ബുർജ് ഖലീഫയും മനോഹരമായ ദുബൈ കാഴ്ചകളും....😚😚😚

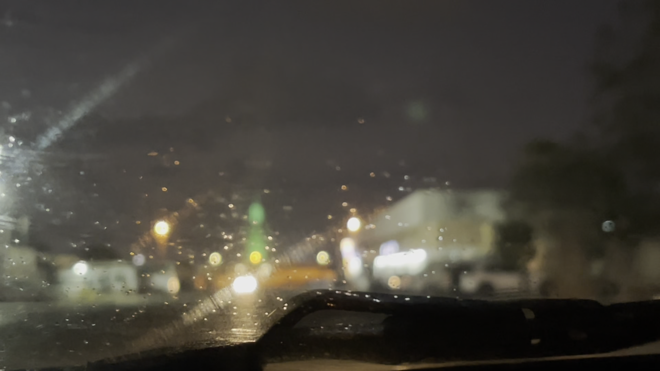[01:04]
ബുർജു അല്ല അറബല് ക്ലിയർ കുറച്ച് കുറവാണ്. എന്താണ് അതിനോട് മുന്നിൽ കൂടെ പോവാമോ?
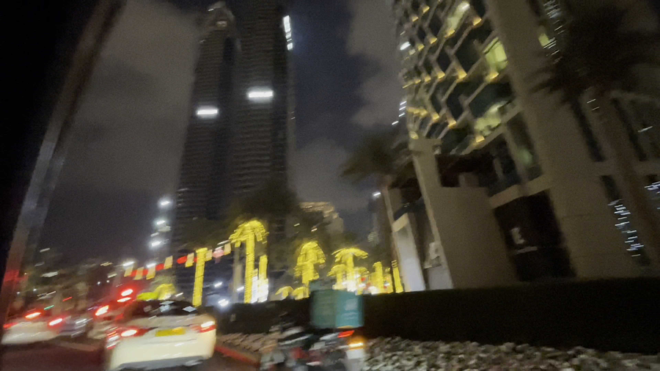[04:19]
നമ്മൾ ഇതാക്കണത്. ഇവിടെ ദുബായ് മാളിൻ്റെ ഫ്രണ്ടിൽ എത്തിയിട്ടുണ്ട്.